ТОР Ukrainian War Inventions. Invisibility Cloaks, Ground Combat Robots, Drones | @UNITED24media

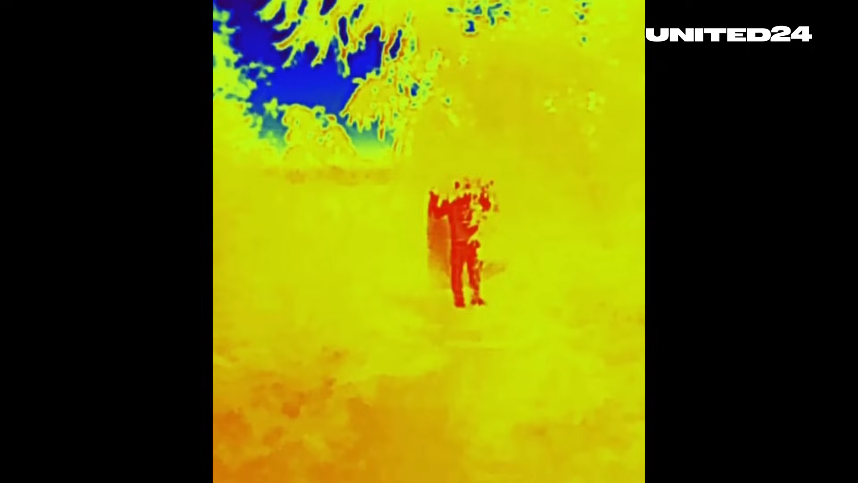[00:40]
Moreover, it chills against the enemy.
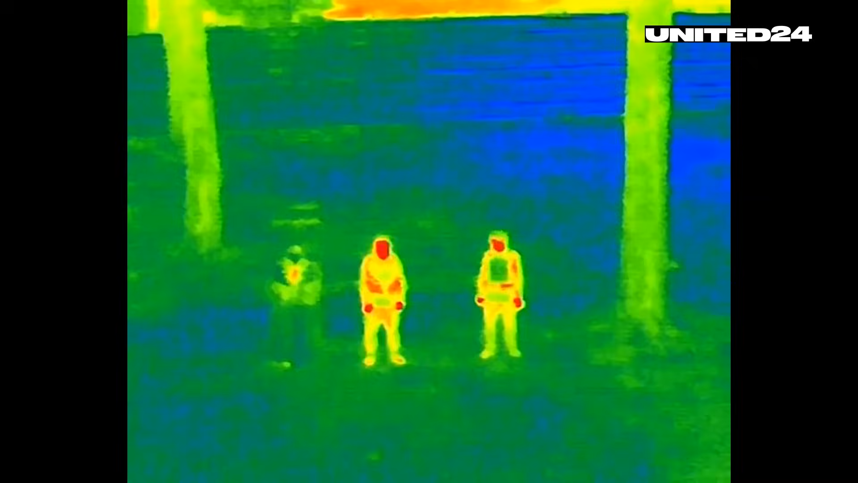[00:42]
At night, it essentially functions as an invisibility cloak,
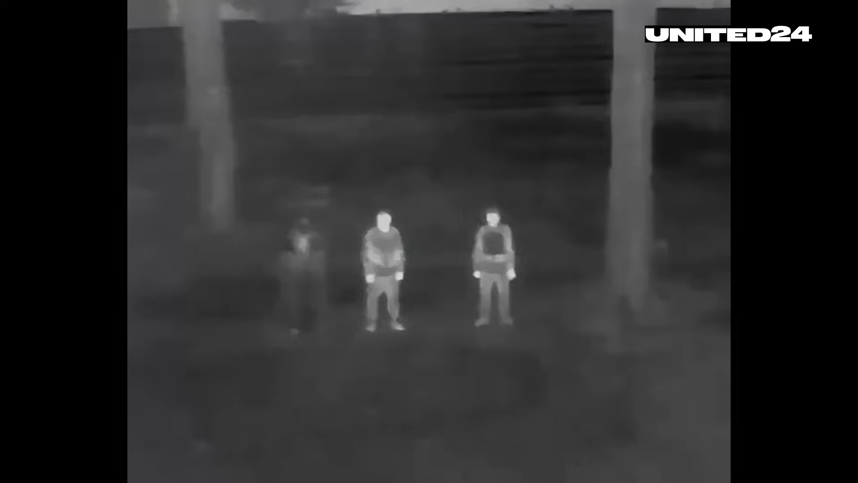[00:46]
blocking thermal radiation and making soldiers invisible to thermal imaging devices.
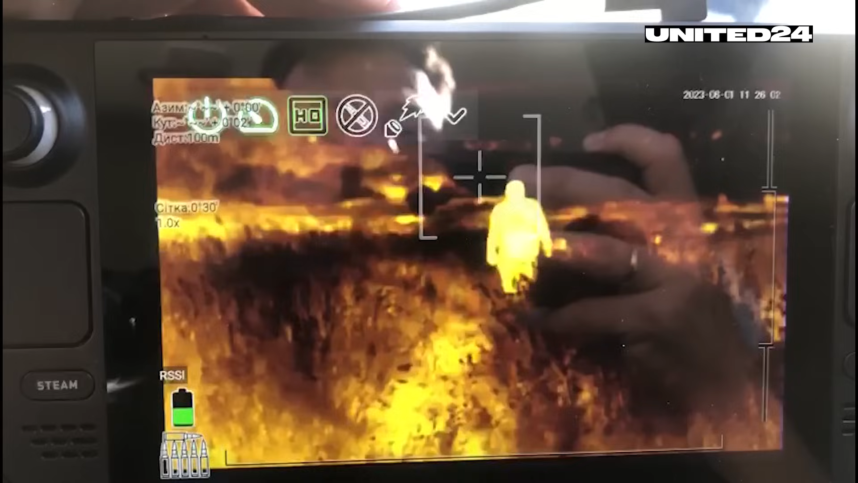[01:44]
It is equipped with a thermal imager and a video camera,